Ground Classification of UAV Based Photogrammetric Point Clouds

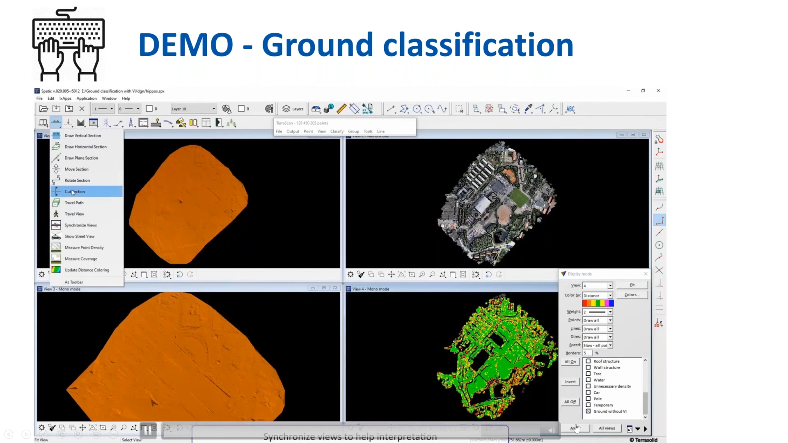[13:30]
Picture. Over. Here. It. Shows. Where. The. Distance. Between. Glow. Ground. Classes. Is. High. These. Are. Most. Likely. Low. Vegetation. Areas. Where. The. Ground. Is. Not. Really. Visible. For. Photogrammetric. Point. Cloud. Waiting. With. Vegetation. Index. Allows. To. Use. Wider. Threshold. For. Preserving. Features. While. Vegetation.
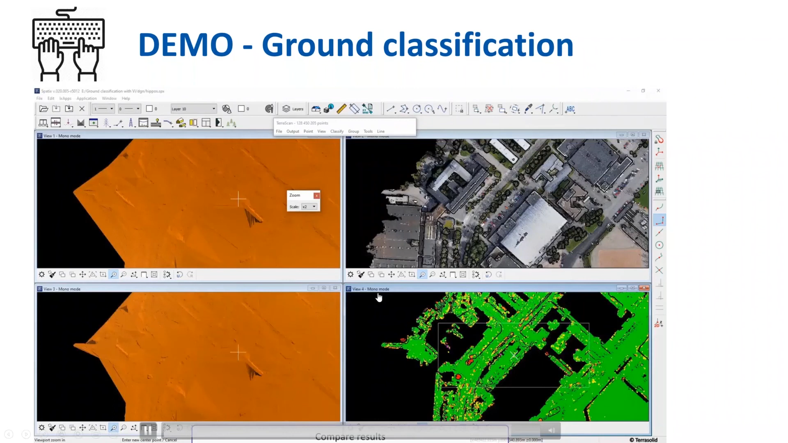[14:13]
Still. Remains. Unclassified. Let's. Look. Now. Between. View. Four. And. View. Two. Let's. Look. At. The. Areas. So. We. See. Here. Some. Bushes.
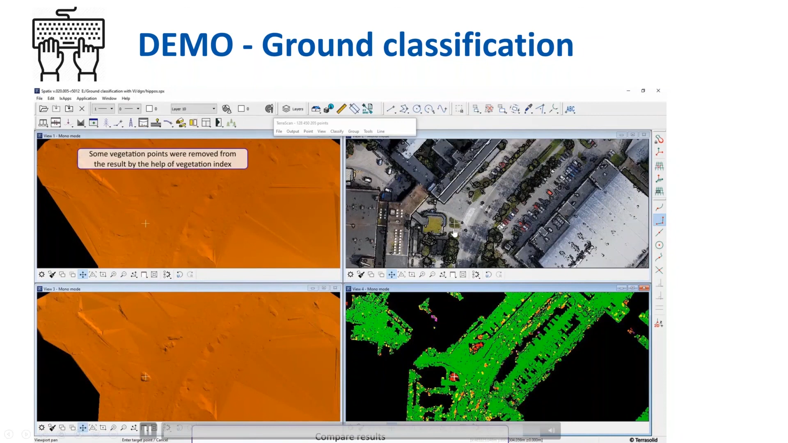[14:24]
Right. And. We. Also. If. We. Zoom. In. Some. Detail. We. Also. See. Some. Trees. Yeah. And. They. Are. Not. Classified. Because. The. Idea. Behind. Mind. This. Algorithm. Is. Not. To. Climb. On. Vegetations. Like. Bushes. Or.